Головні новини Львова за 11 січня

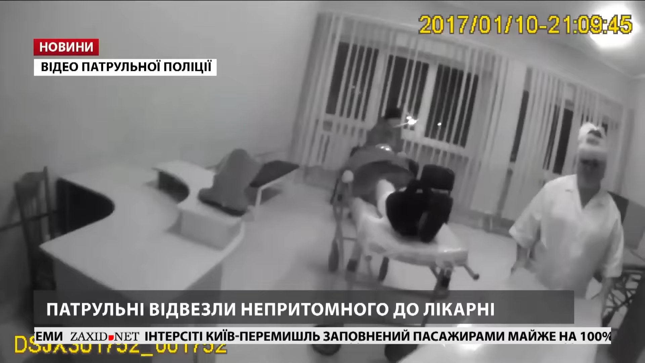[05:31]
Перенесли непритомного до своєї машини, поклали на термоковдру та відвезли його до восьмої лікарні.
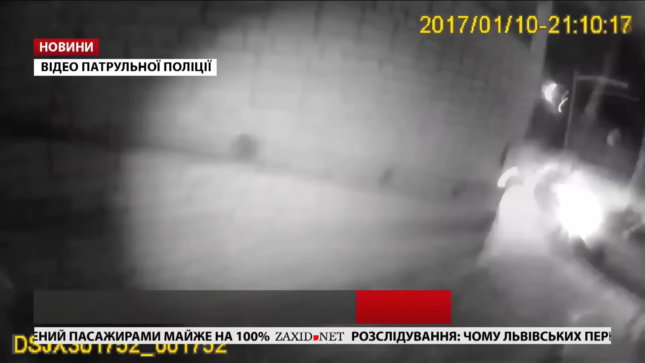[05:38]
Лікарі діагностували у потерпілого забійну рану голови та стан алкогольного сп'яніння.